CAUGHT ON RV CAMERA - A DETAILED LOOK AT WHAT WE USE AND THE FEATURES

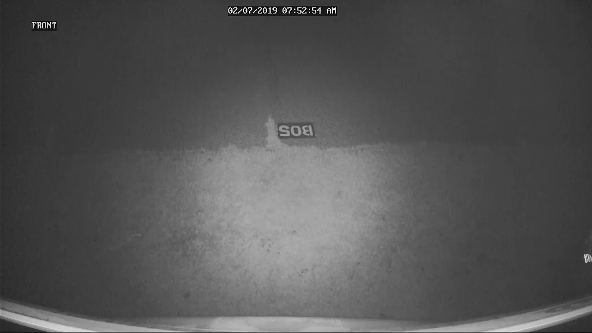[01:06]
as well as all the cables and mounting hardware. We also use a D-Link DCS 5222LB
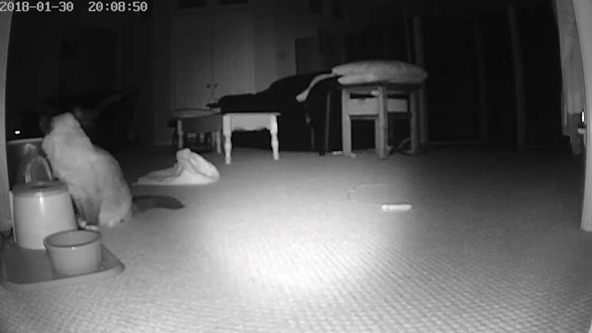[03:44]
But since I had the D-Link, I decided to use it for the interior instead.
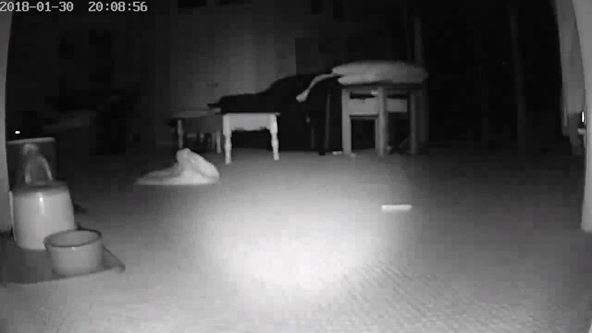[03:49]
The D-Link camera also has motion detection,
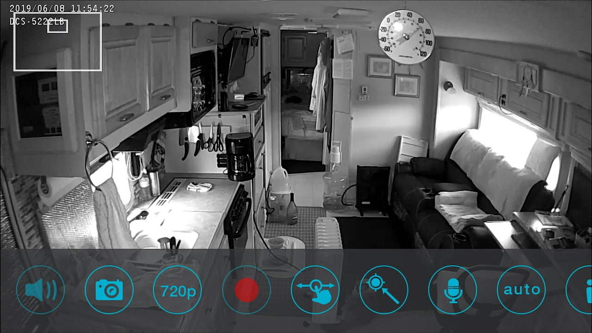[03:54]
local recording, cloud recording, and remote viewing using the D-Link app. It also allows me to move the camera remotely from the app, which is great to look around and zoom in on the RV interior while we're away to check on Kixi and to check the temperature.